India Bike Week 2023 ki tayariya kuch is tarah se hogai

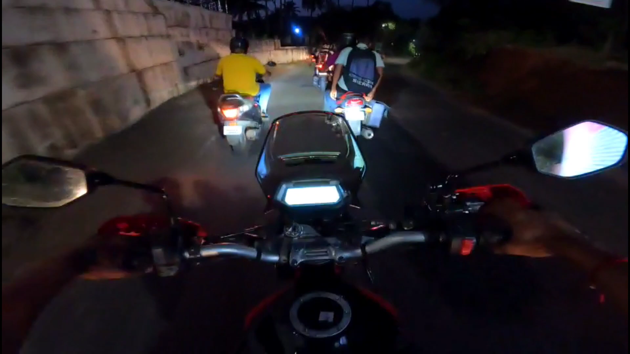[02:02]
हमने अपने जा रही कितनी बड़ी बाइक, अभी 4x7 नंबर VIP नंबर शायद से, एकदम वो तो जेट्स की जैसी लग रही है। दिखाता हूँ भाई मैं आपको ना, ये रही वो बाइक, क्या लग रही है यार, खतरनाक सीन।
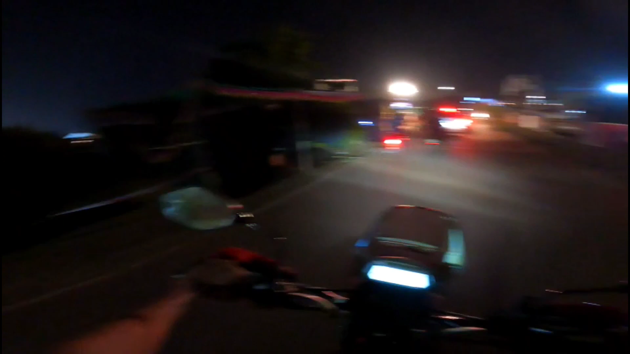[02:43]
अपने लेफ्ट में शायद से अपना इंडियन बाइक वीक जो है ना, अपने लेफ्ट में कहाँ से एंट्री है इसकी,
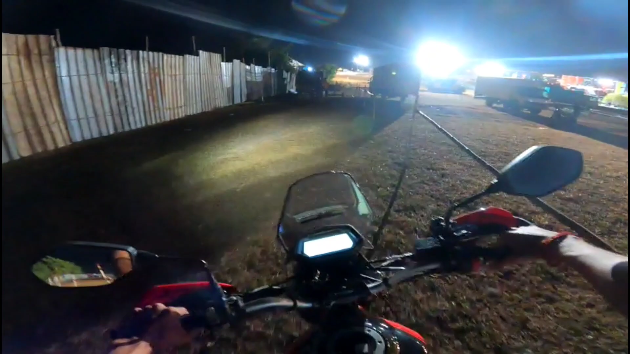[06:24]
और यहाँ पे कुछ ऐसा सीन है, अभी तक सब कुछ रात भर यहाँ पे शायद ना सेटअप चलेगा और अपन निकलते हैं गाइस दूसरी जगह पे, देखते हैं आगे जाके ना क्या देखने को मिलेगा।